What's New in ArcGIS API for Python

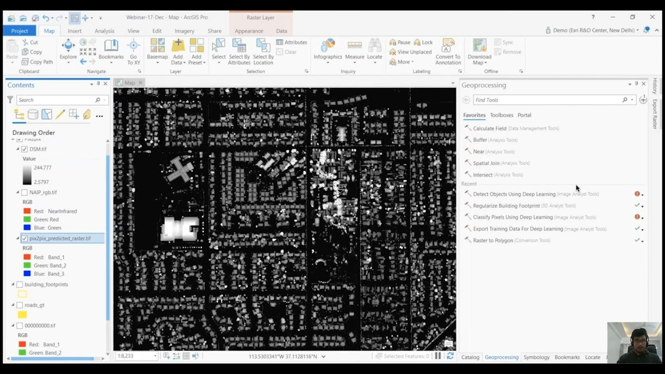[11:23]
So, these are the predictions from our imagery. Yeah. So, these are the results from our imagery. As you can see, the model is able to convert this DSM imagery to
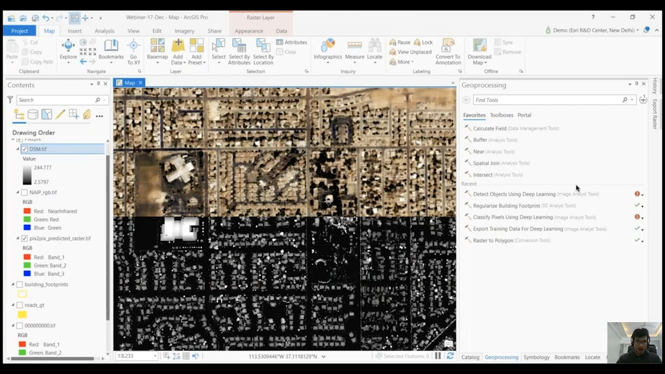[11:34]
RGB and is doing a fairly good job in doing that. So, this is how we can use PixToPix model to convert a DSM imagery into RGB.
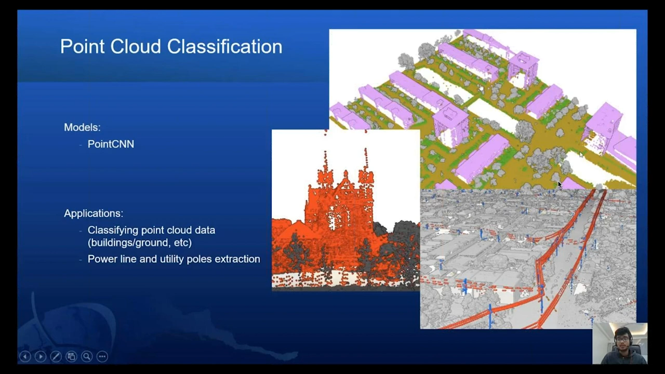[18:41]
Here, it has done a great job in segmenting buildings and ground. And classifying point clouds is of very high importance and is in very high demand. We often associate deep learning to be applied mostly on imagery, natural language, or maybe 3D.
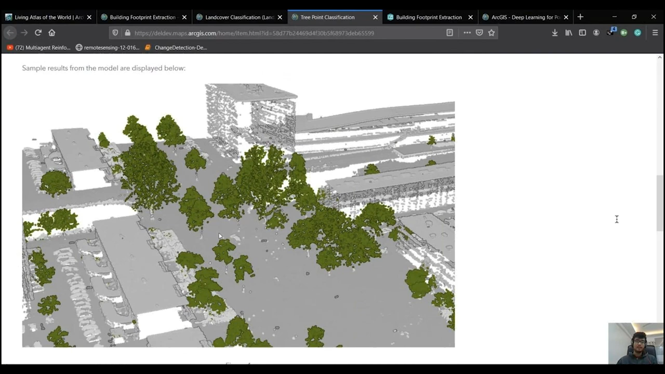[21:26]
And this model also performs very well on a variety of geographies.
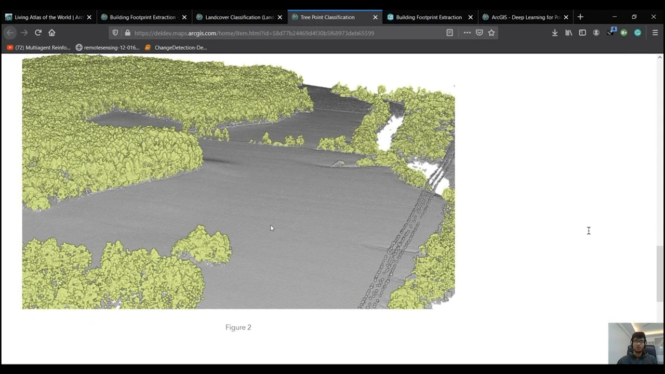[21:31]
This model was even used to create the 3D base map solution. Starting from raw point cloud,
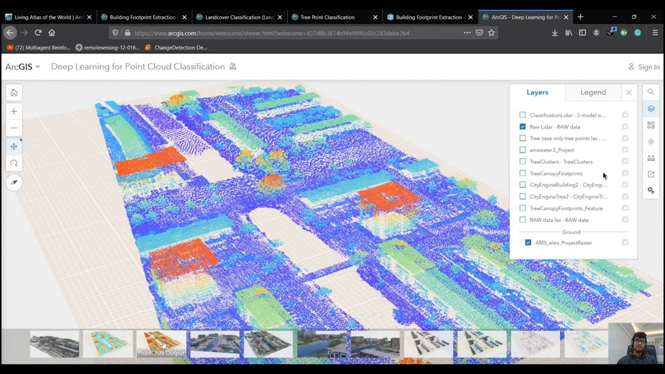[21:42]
we first segment the point clouds into trees, buildings and grounds.
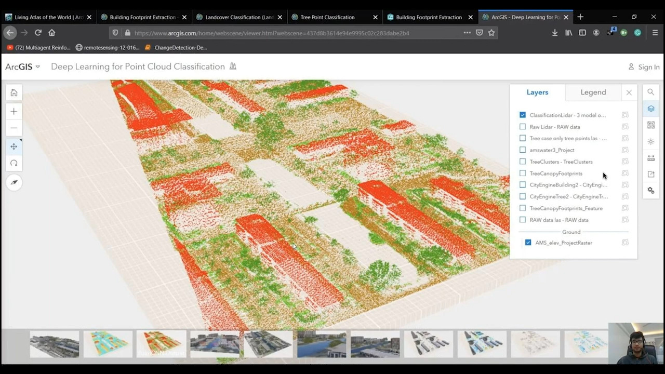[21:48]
This is where a lot of deep learning would stop.
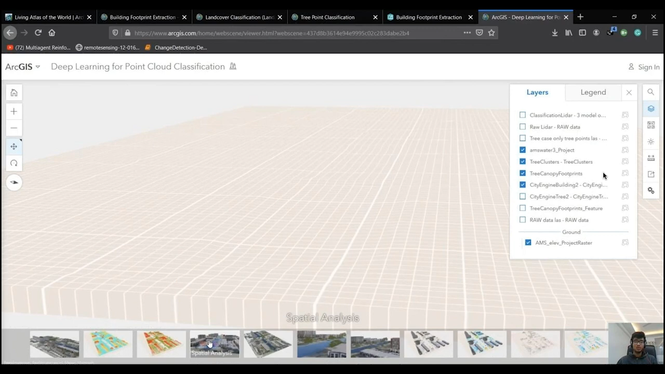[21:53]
But using the tools in ArcGIS, we convert these segmented 3D point clouds into multipatches and classify the different species of trees using their surface area and all that.
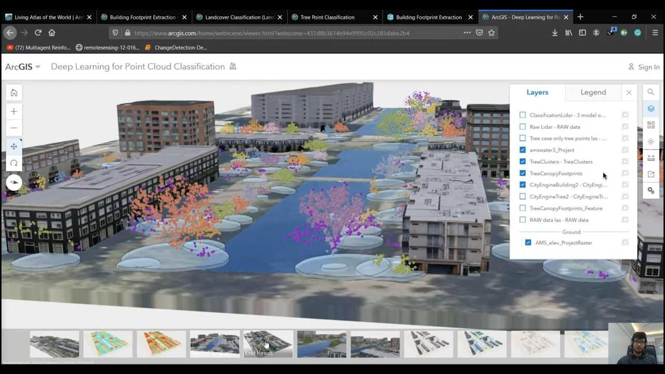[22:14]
After doing all the post-processing, this is how our end results look like.